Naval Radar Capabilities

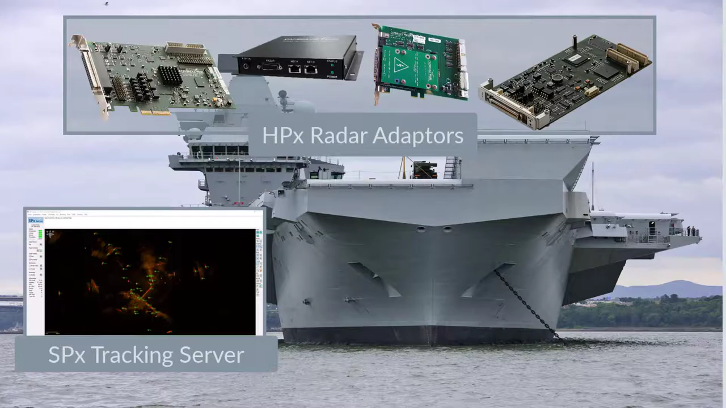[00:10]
radar processing and target tracking, and radar video scan conversion display. Our scan conversion technology is field-proven in over 100 military vessels.
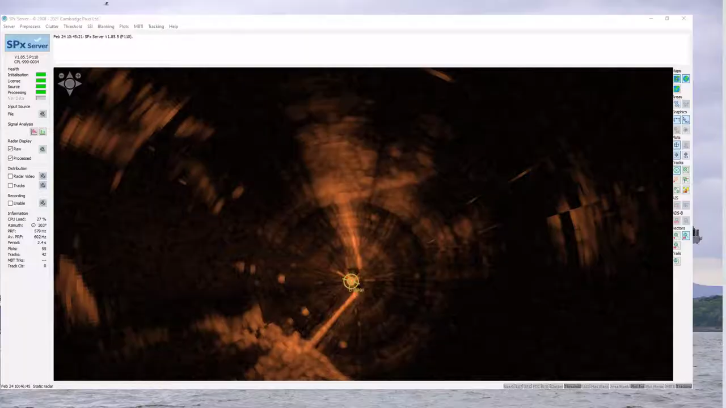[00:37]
SPX tracking server supports multiple processing options, including interference suppression,
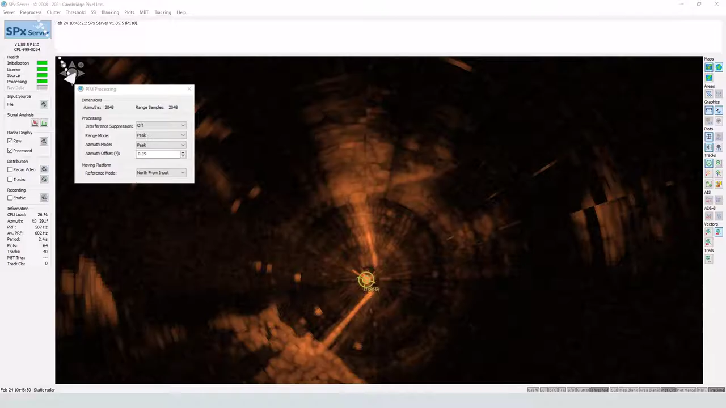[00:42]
range and azimuth correlation, sensitivity time control, fast time constant,
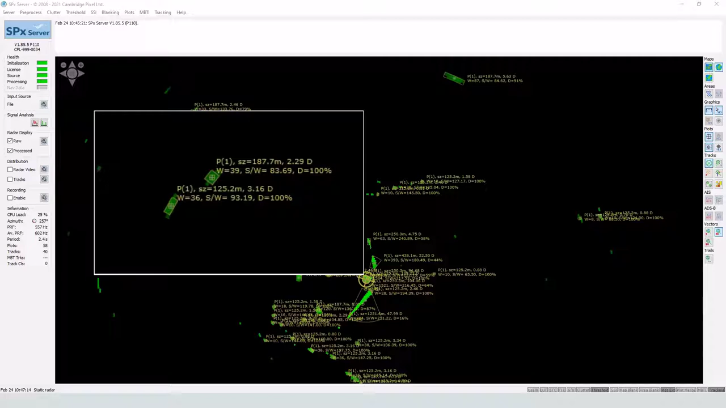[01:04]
From sweep to sweep, these plots are correlated to form tracks of interest.
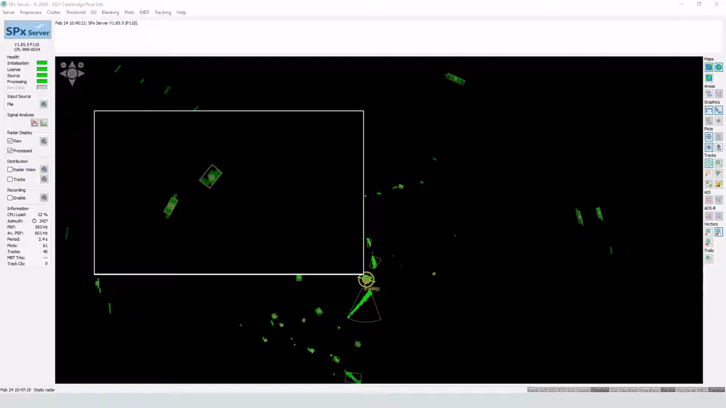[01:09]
Track processing techniques allow clutter to be rejected, and the position,
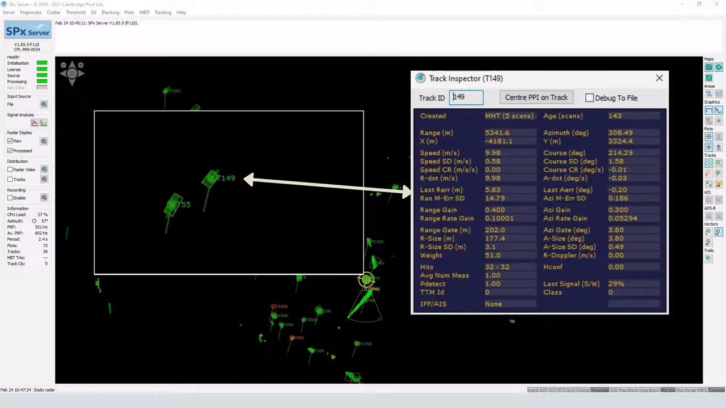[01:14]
speed and heading of real targets to be accurately calculated.
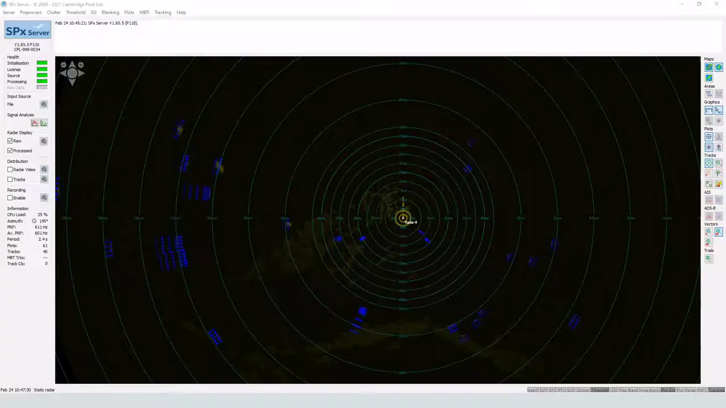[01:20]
SPX tracking server can also interface to secondary surveillance radars, such as IFF. Processing algorithms remove fruit and garbling interference, allowing individual targets to be identified and tracked.
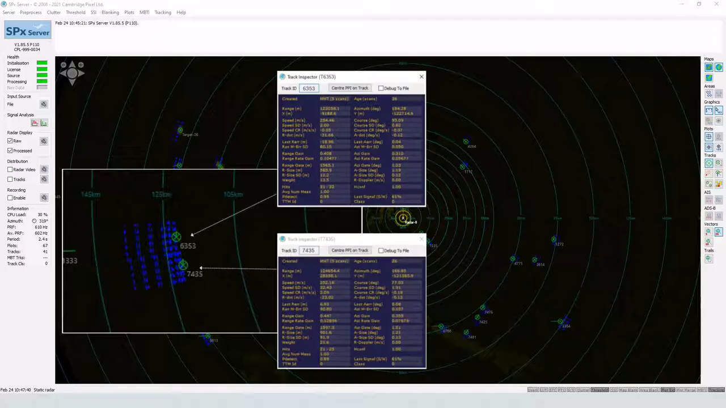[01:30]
SPX tracking server distributes track reports in SPX or Asterix Cat-48 format,
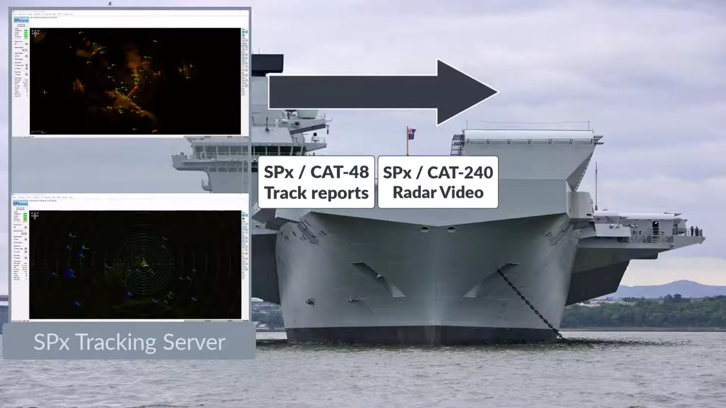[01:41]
and radar video in SPX or Asterix Cat-240 format, to multi-function consoles for display or to be recorded. SPX simulator can be used to replay recorded data and also add complex real-time target scenarios, allowing systems to be tested in lieu of live radar targets.
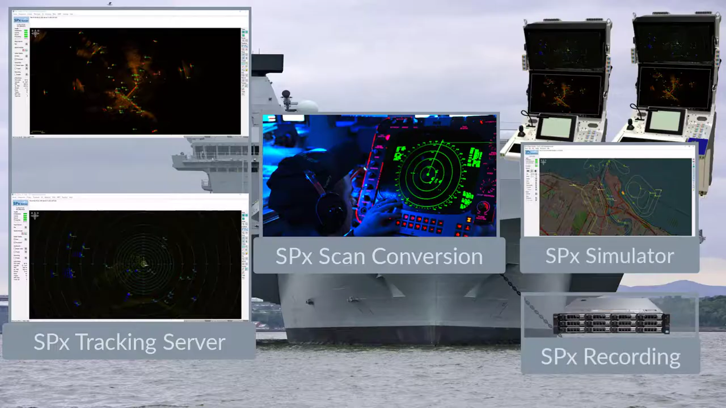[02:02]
SPX scan conversion adds real-time radar video images into display applications.
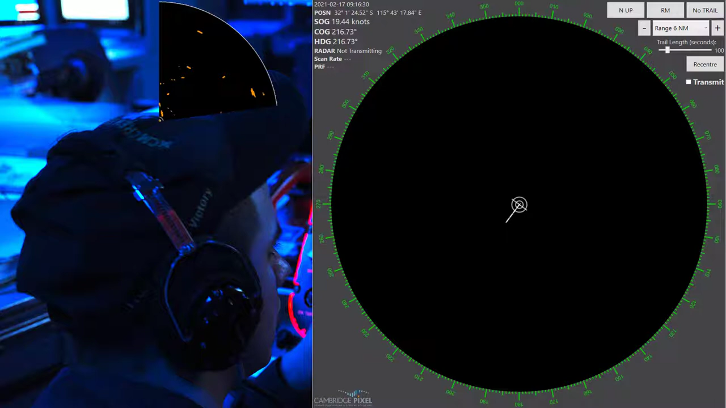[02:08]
Radar video data in polar format is transformed into Cartesian format for display.
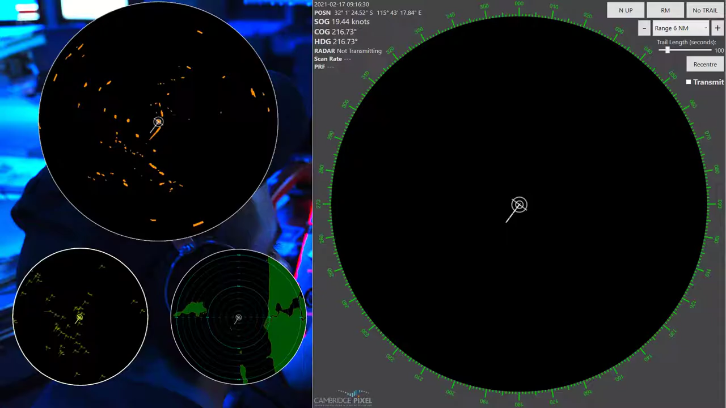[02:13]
Radar video is mixed with underlay and overlay graphics into multi-layer display applications. Scan conversion display modes are defined by the bearing, target motion and trail modes. We support all display mode combinations, including north-up, head-up and course-up bearing modes.
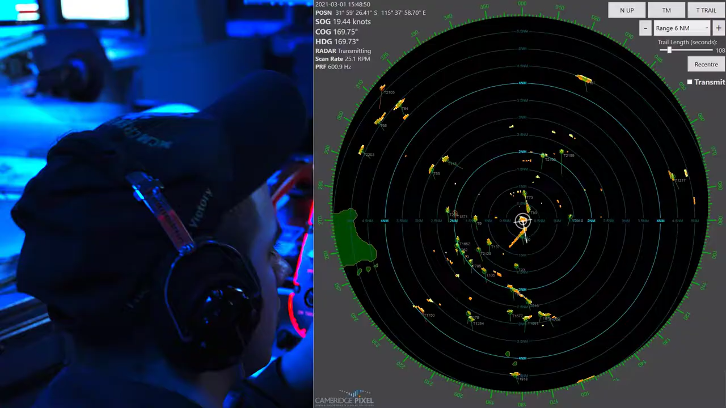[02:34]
We support true and relative trail movements, and true and relative motions.
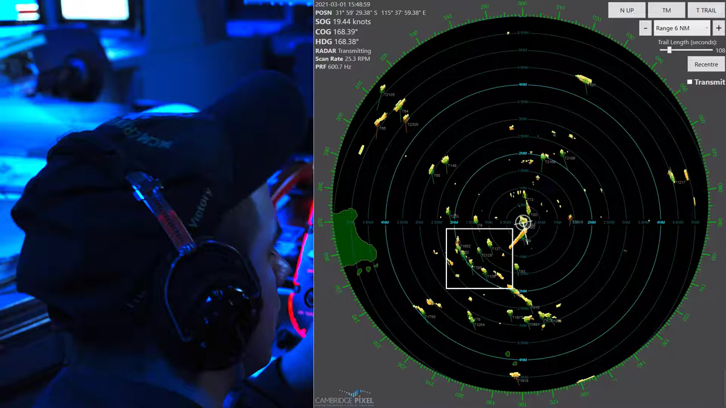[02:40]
These display modes provide clear visualization of historical ship and target motions. Scan converters support multi-window display, each with its own scaled view.
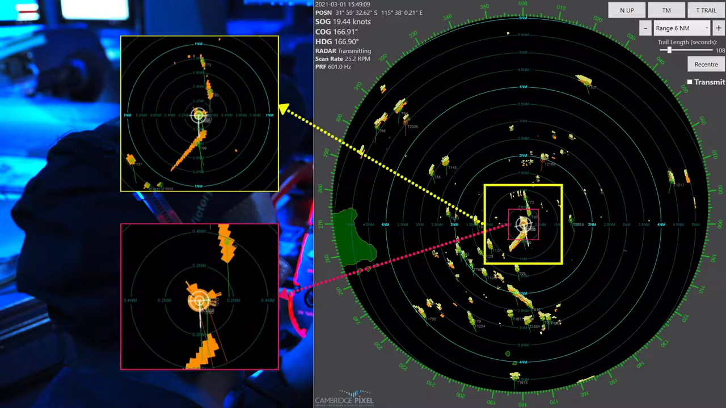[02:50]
We also support B-scan display format, where the vertical axis represents range and the horizontal axis azimuth,
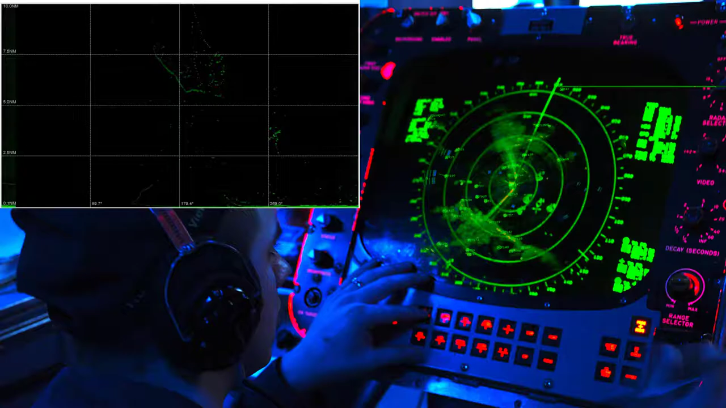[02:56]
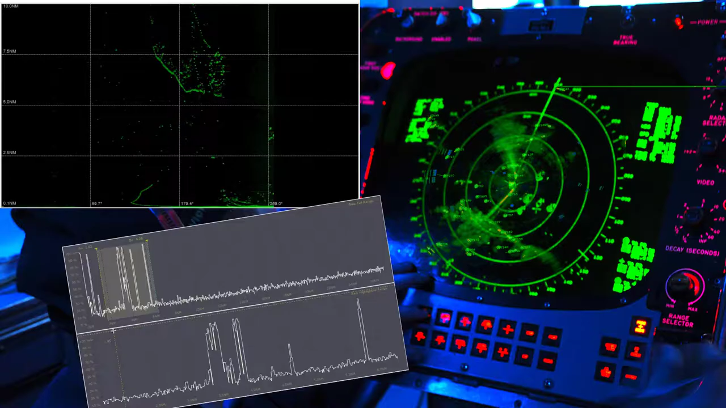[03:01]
Our scan conversion provides console displays with real-time, smoothly rotating radar images, that are added into multi-layer graphics applications.
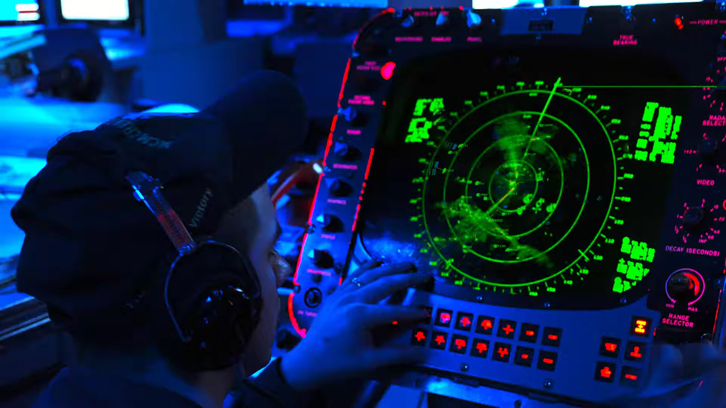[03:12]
Cambridge Pixel offers a range of modular products for system integrators building naval display solutions. We can interface to existing equipment and new installations. We can provide a complete software solution from sensor to display, or can provide selected modules for integration with existing solutions. For more information, visit our website at cambridgepixel.com or contact us at inquiries at cambridgepixel.com